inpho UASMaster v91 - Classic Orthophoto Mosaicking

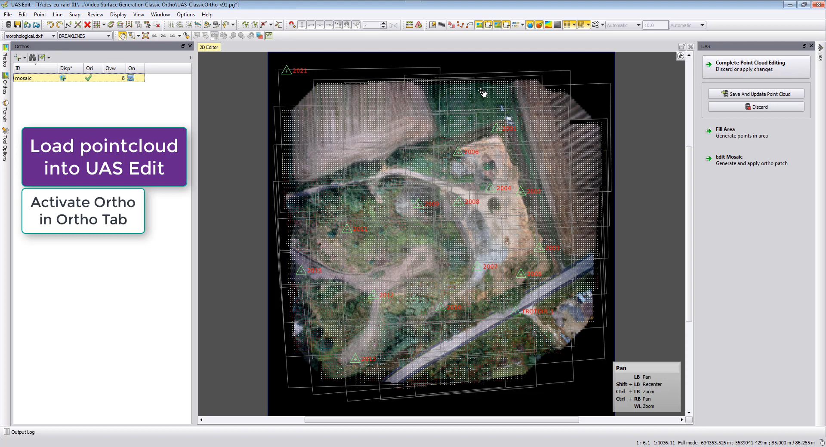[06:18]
here remove the points if we want and also the footprints and then we just see